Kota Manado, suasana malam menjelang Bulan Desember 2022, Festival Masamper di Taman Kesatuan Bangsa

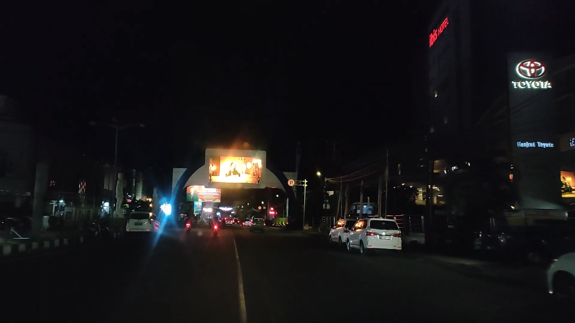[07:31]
Ya, depan sebelah kanan Om Joni ada Ibis Hotel, teman-teman.
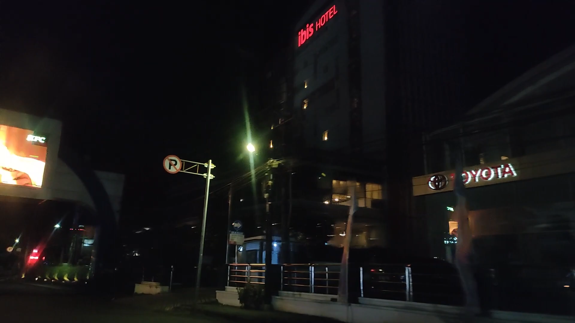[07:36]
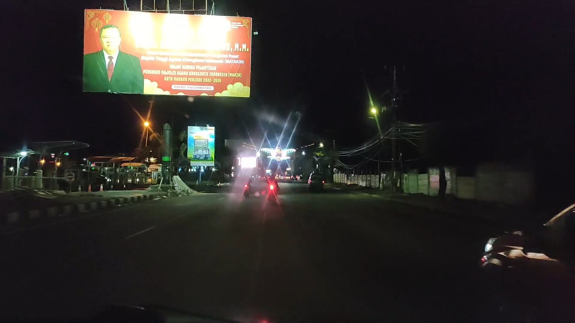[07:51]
Nah, ini dia ornamen Natal lagi mulai di sini.
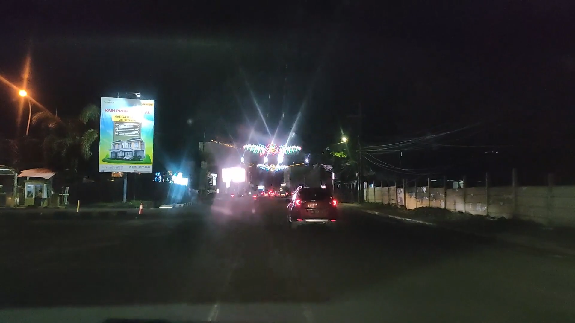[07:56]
Ternyata ini masih sementara pemasangan ya, teman-teman.
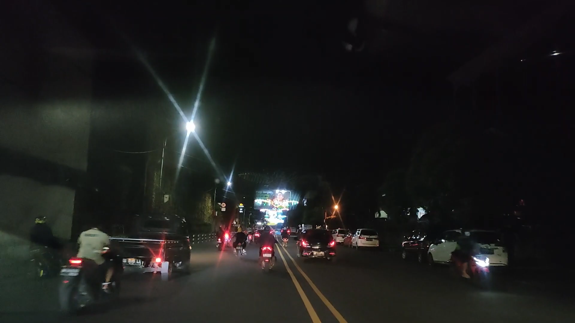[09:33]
Nah, kalau tidak tiang listrik ya antara dua sisi, maka tidak akan digantung ya. Nah, seperti ini. Dan nanti Om Joni akan memperlihatkan suasana juga yang ada di TKB malam hari ya.
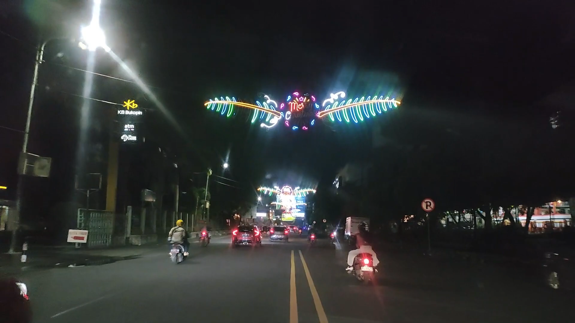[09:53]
TKB malam hari seperti apa kira-kira ya, TKB malam hari. Nah, seperti ini, dan kita akan belok kanan ya teman-teman. Dari sini belok kanan menuju TKB. Nah ini teman-teman, malam hari,
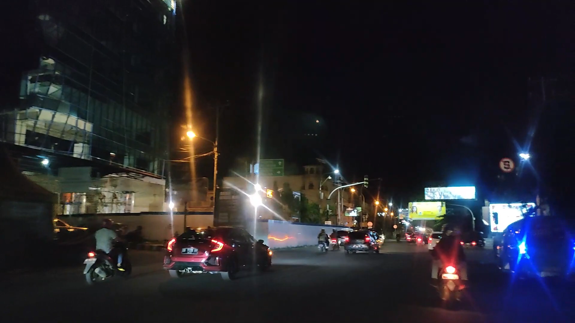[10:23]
kalau kita terus ya, itu menuju Boulevard 2 teman-teman.
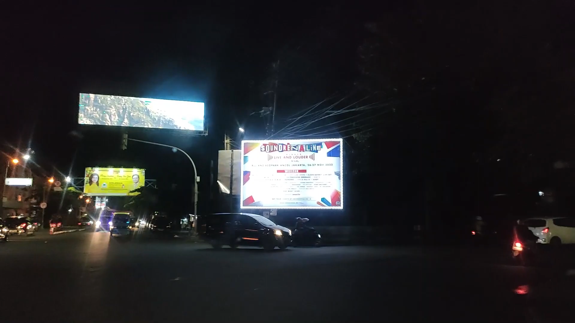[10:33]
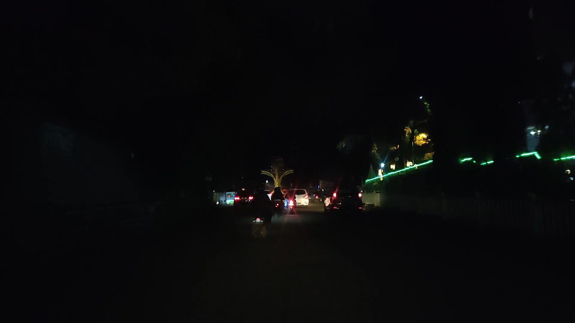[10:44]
Oke, kita masuk pusat kota ya, Pasar 45.
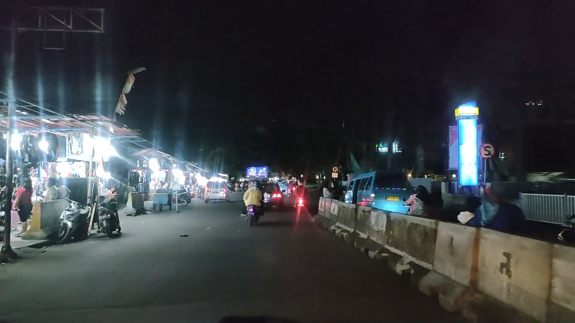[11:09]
Suasana malam, dan biasa hiasan Natal itu ada di satu pusat di sini ya,
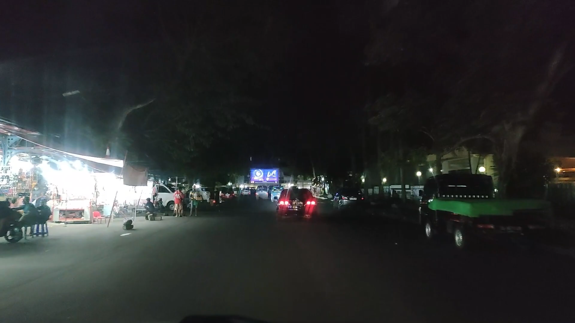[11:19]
namanya TKB, Taman Kesatuan Bangsa.
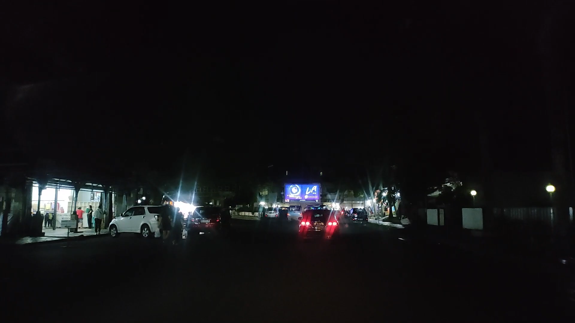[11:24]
Nah sebelah kiri Jumbos Pasar Swalayan.
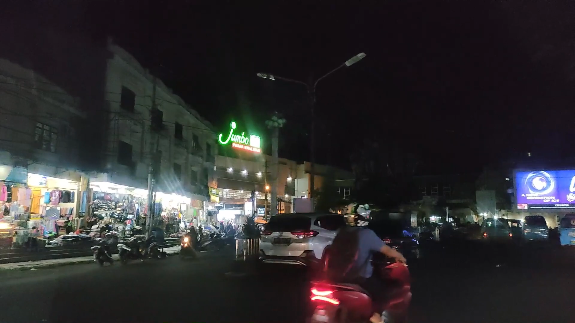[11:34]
Nah di sebelah kiri sana ramai sekali ya.
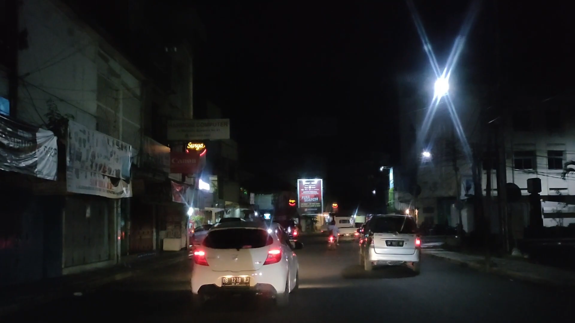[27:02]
Nah ini teman-teman, kita sudah berada di sini ya, di apa namanya, Jalan Sutomo dan ya di Puter Plaza di sebelah kanan Om Joni, dan terus ya,
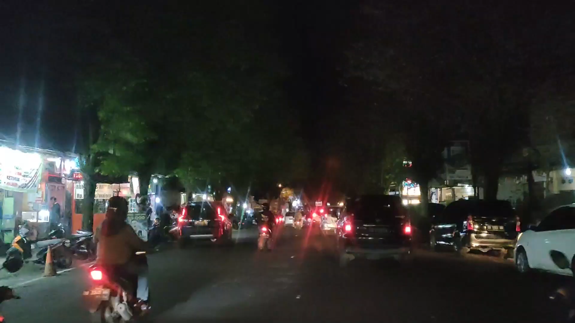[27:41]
Nah teman-teman, Om Joni sudah berada di Jalan Sudirman ya.